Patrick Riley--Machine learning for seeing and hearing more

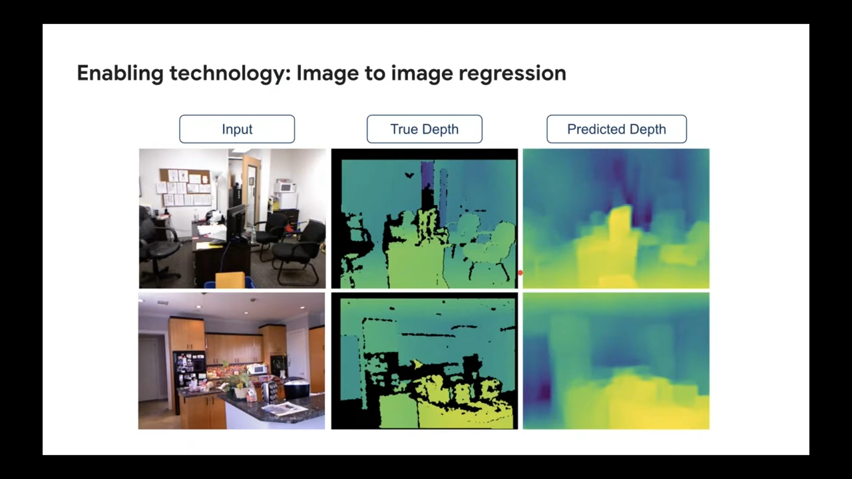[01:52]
we try to build a machine learning model that is able to predict that depth image from this input image. And as you can see over here on the right, these machine learning models can do a decent job. This is because they learn something about the natural world and the types of things that are typically seen, that they're in the same way that you and I can infer the depth of the scene, these models can. Now, if you're wondering why, you know, people actually want to do this, well, the thing that you have probably seen are actually the applications of this on portrait data. So here, you're taking, you know, if you're taking the selfies, these algorithms will figure out what part of the selfie is the foreground.